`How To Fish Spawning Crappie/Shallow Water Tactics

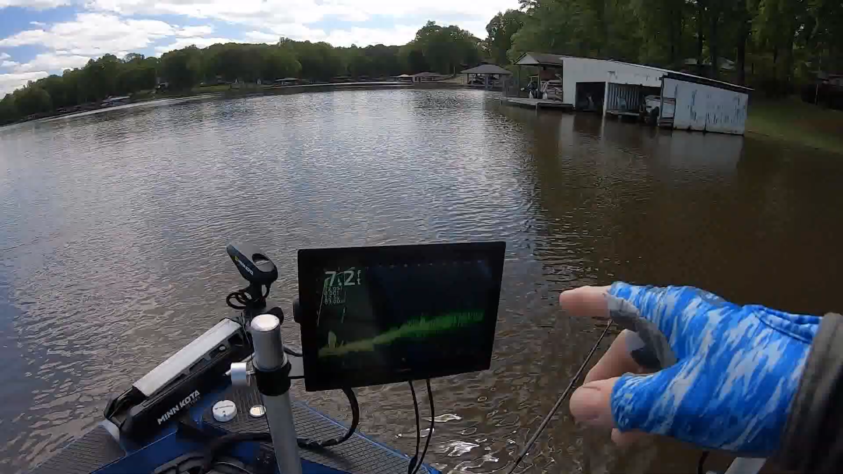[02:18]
maybe a seven size seven don't go any smaller than nine or ten if you're going to buy one i'm going to give you a pointer because everything
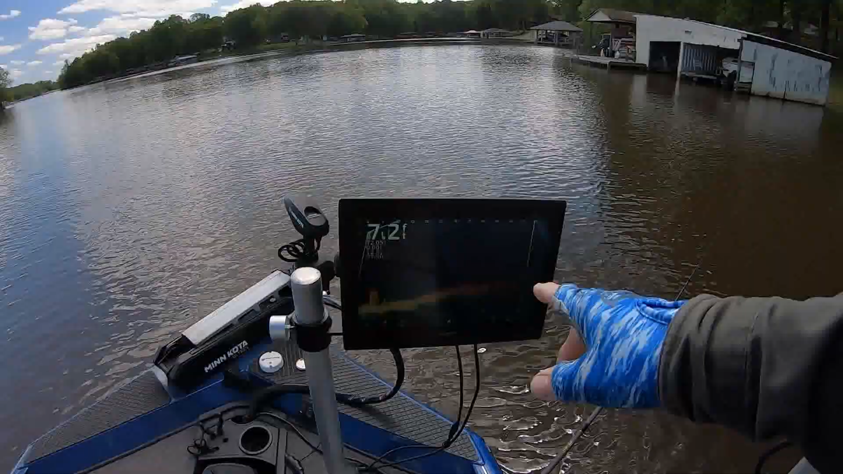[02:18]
on there
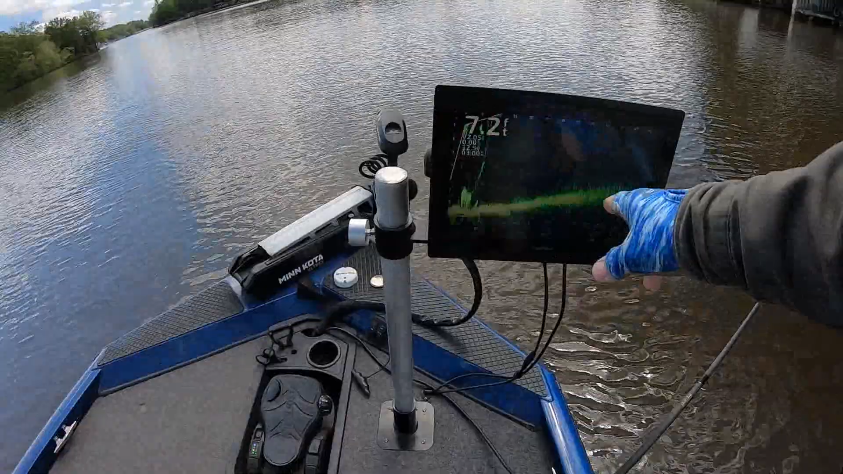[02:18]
is little
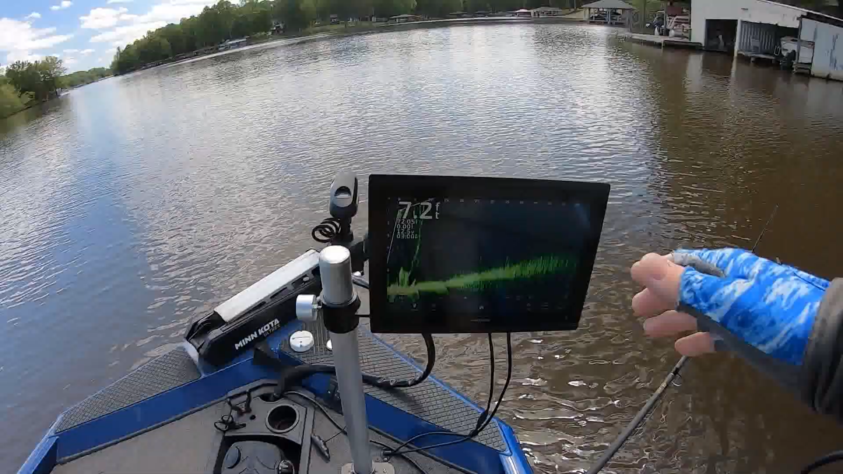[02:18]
it's like watching your 42 inch tv then watching the tv that's 12 inches
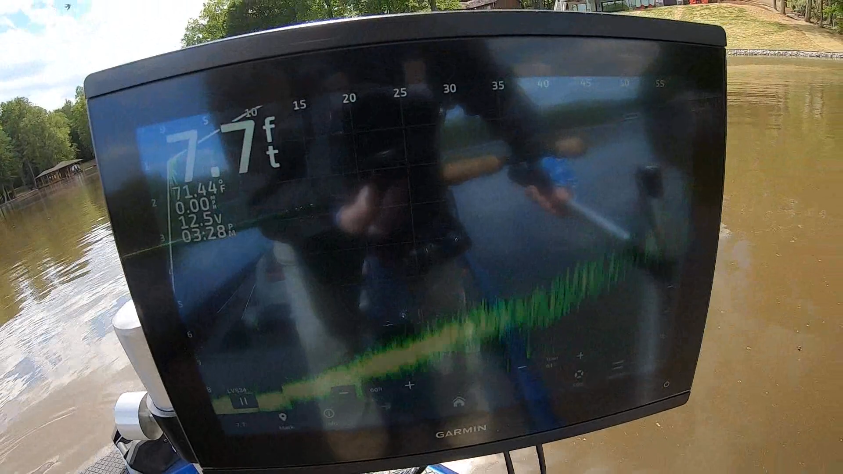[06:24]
On screen: depth 7.7 ft
fish came from if i can find it right there it is see the stump right here
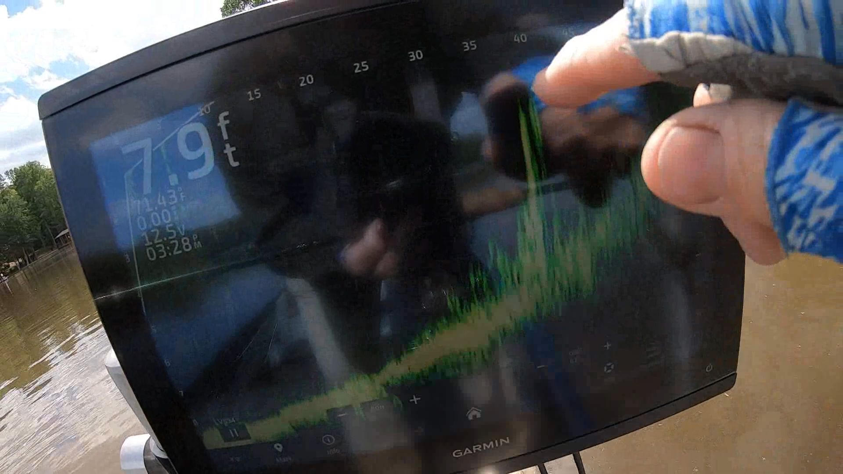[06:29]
On screen: depth 7.9 ft
look that stump comes up less than two foot from the surface he was right down in here so i don't see any fish
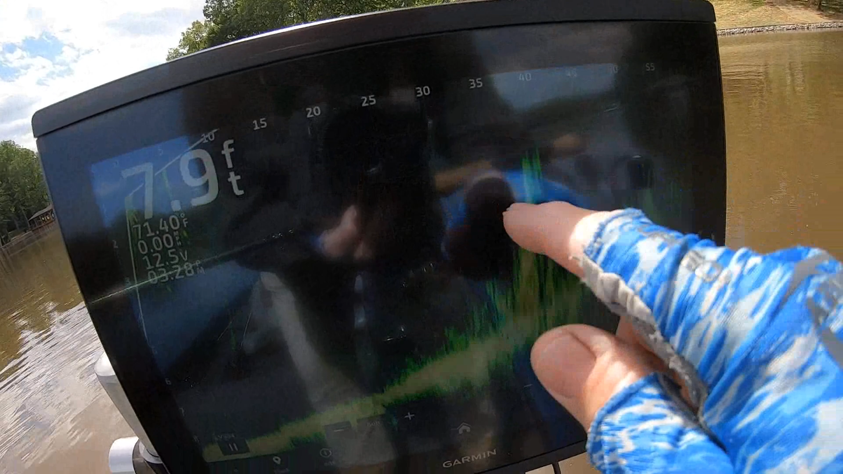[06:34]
On screen: depth 7.9 ft
i let it drop that's why i said it was important to see your bay i let it drop and they started reeling and he hit it now i'm going to show
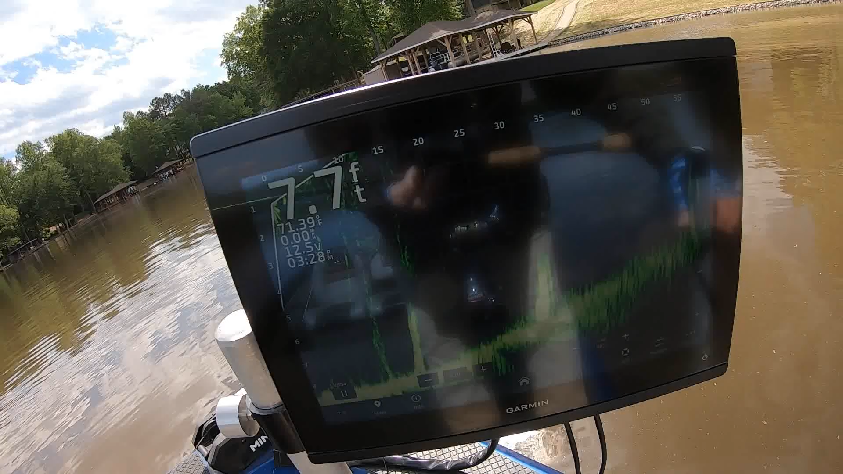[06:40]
On screen: depth 7.7 ft
you something to my left this is to my left see i'm looking this way there's two right there and i've seen the two stumps i've seen a i've seen a stump haul ago it was
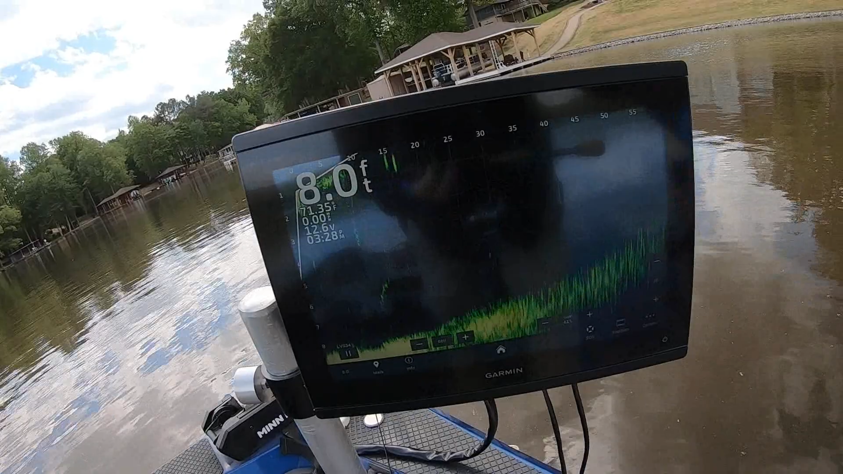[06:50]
On screen: depth 8.0 ft
almost to the surface i'm thinking there's two little stumps back there so
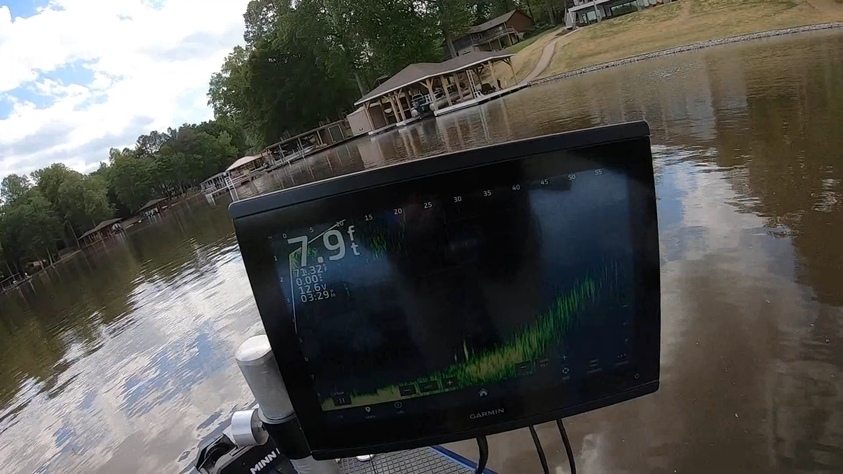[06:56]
On screen: depth 7.9 ft
a couple fish around the bottom some of my bass some of my perch you know sunfish brim but that's what
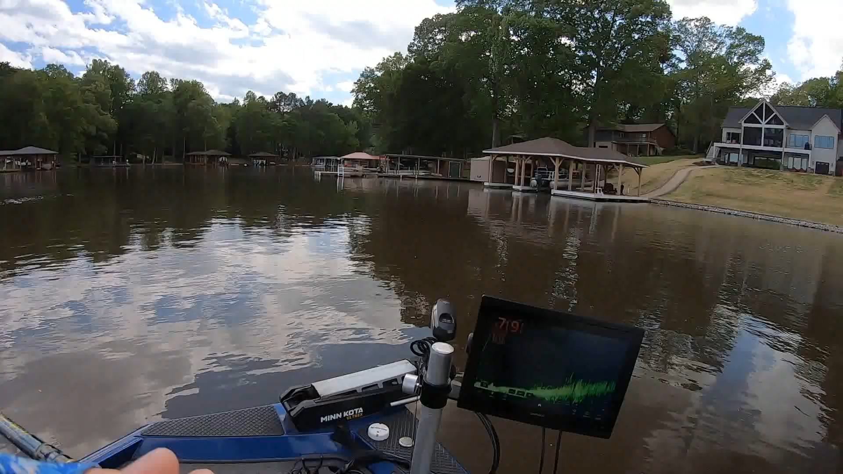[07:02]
i'm doing i'm just kicking around here looking around my trolling uh microscope and if i see something that i think it's a stump i think i think it could hold a fish at least throw at it one time oh my goodness gracious he's all dressed up too he looked he looked like me this